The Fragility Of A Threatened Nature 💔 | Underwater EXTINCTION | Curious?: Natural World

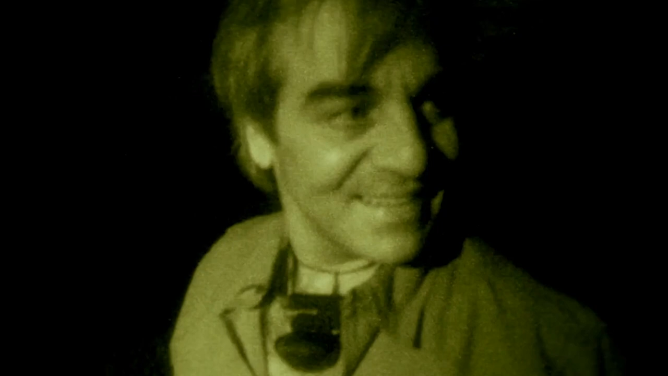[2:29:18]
Oh yes, it's amazing that she does all this work.
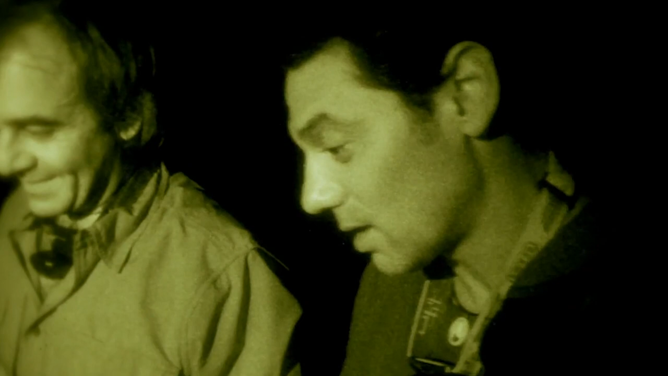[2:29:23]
A half hour of preparation, and she closes it up all with great care, and the eggs are not even there.
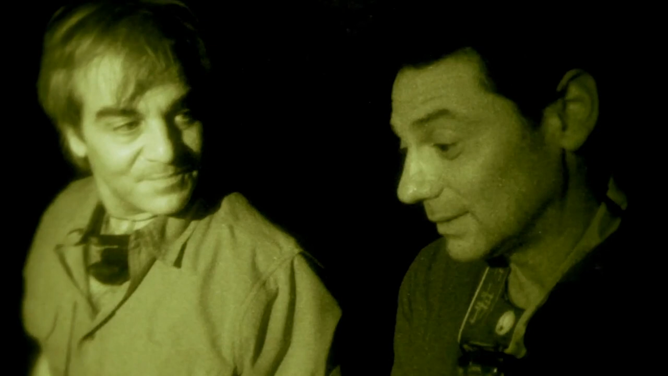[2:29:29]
She does not even know that eggs are not there. Oh.
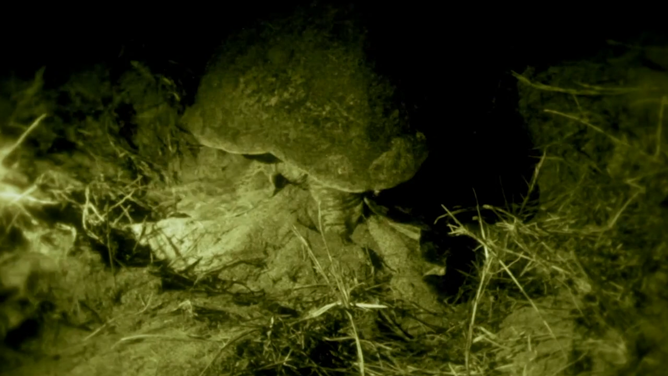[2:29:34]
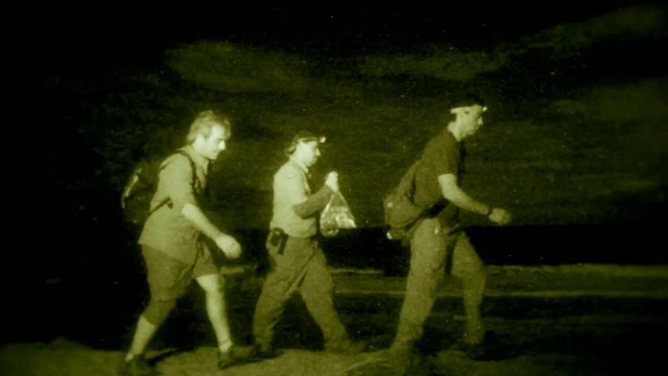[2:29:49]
The others at this time are digging the cavity where we'll put the eggs,
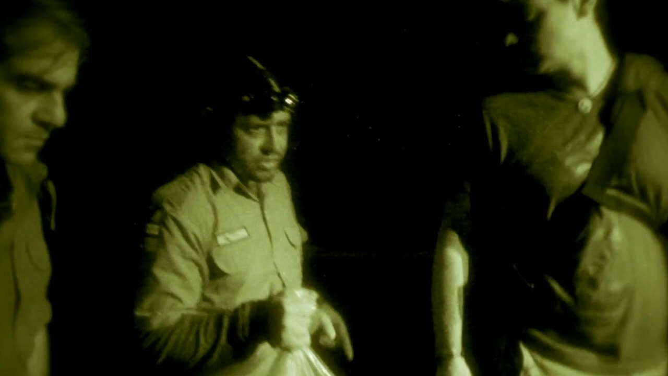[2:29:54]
a spot we consider much safer.
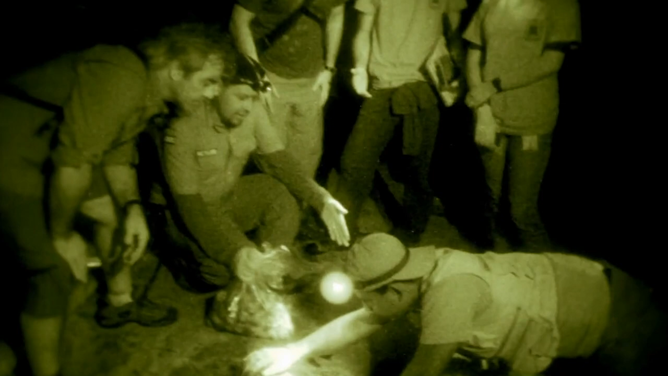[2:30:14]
The idea is that the depth of the nest has to be similar to the depth the turtle gave it, so between 45 and 50 centimeters.
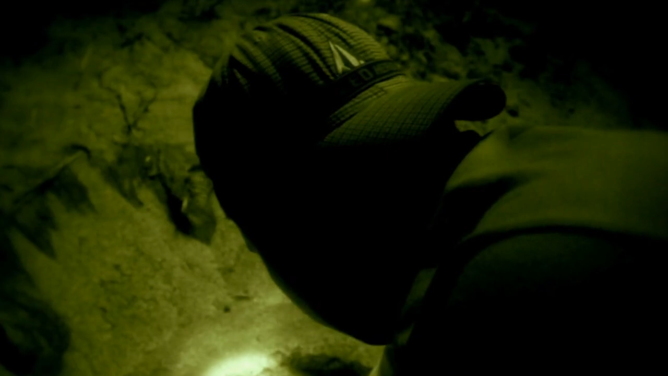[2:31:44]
And Luis will pack down the sand as best as he can to protect the eggs. After that, we will mark the nest in relation to that stake over there.
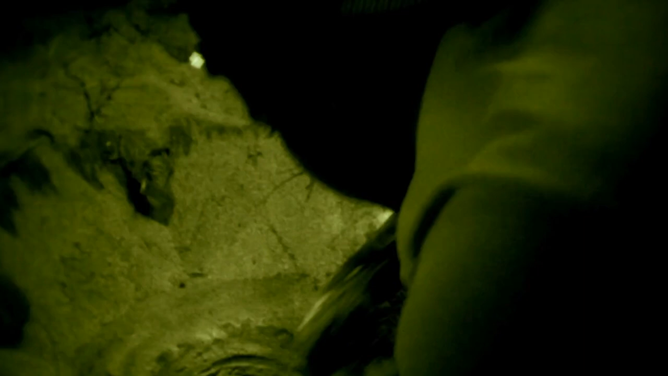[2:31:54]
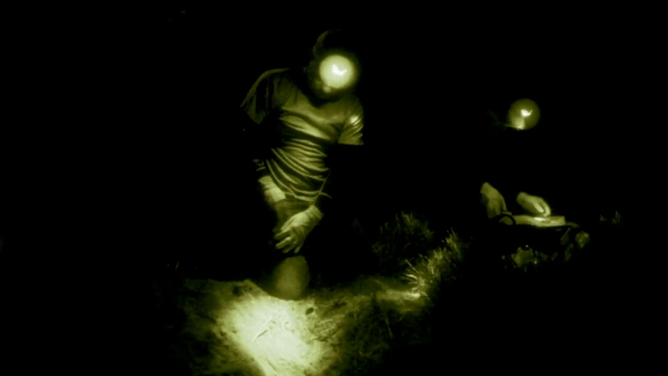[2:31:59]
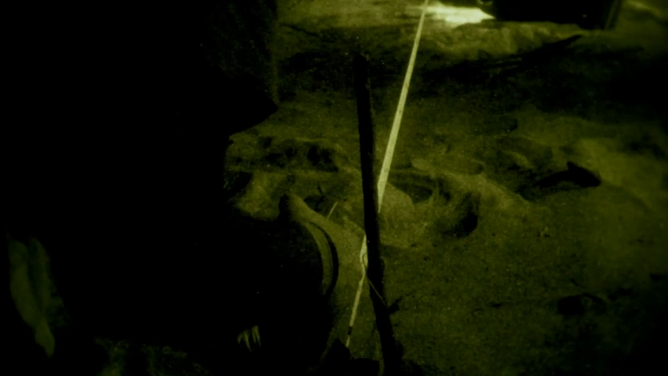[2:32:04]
If the poacher find the little stick.
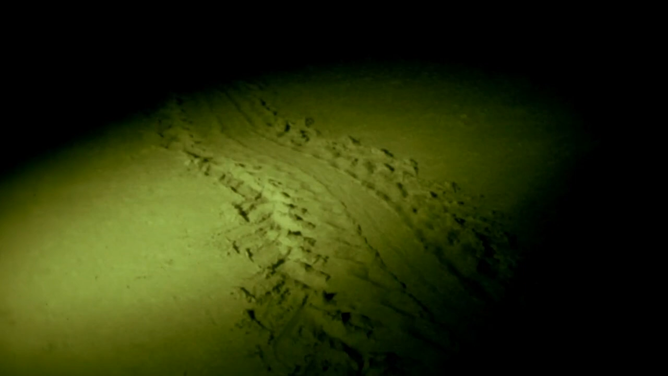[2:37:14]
this beach belongs to one of the oldest and most remarkable creatures of the sea, the leatherback turtle.
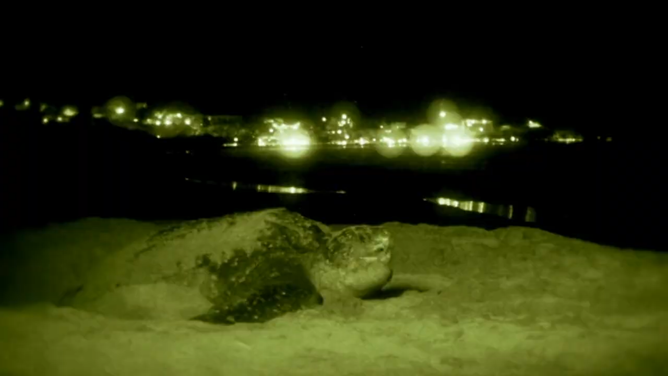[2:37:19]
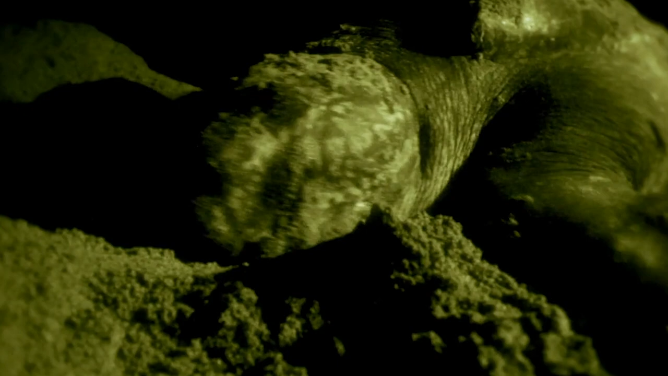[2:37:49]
It's an animal which has a flexible shell because it's not hard bone.
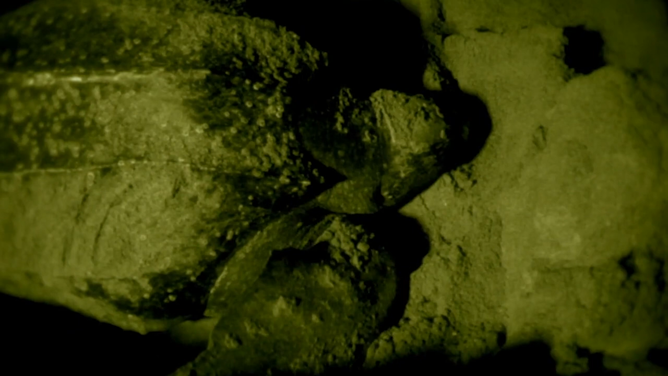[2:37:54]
It's got little bones with cartilage in between.
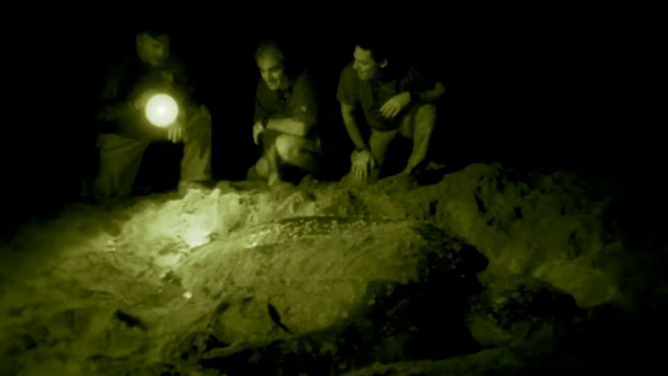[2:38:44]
probably around 18 to 20 years of age. And she's finished nesting.
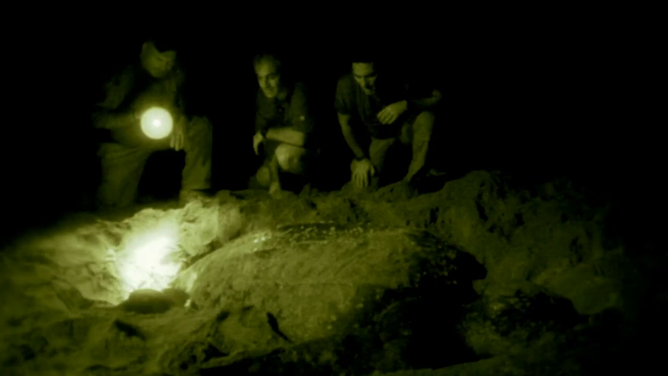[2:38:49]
She's now in the process of early burying.
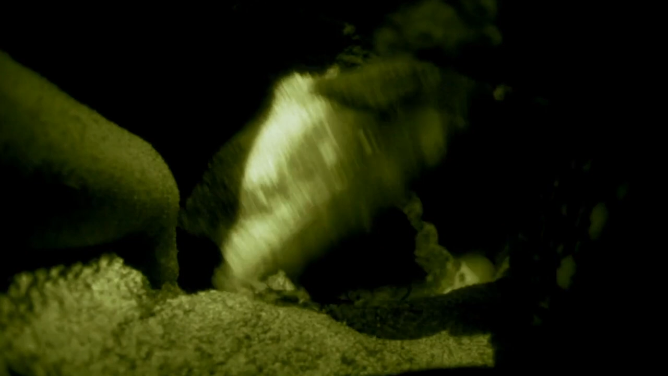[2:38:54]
But you can see how delicately she's using her hands to pat the sand down and to pack it so that the eggs are in a nice location.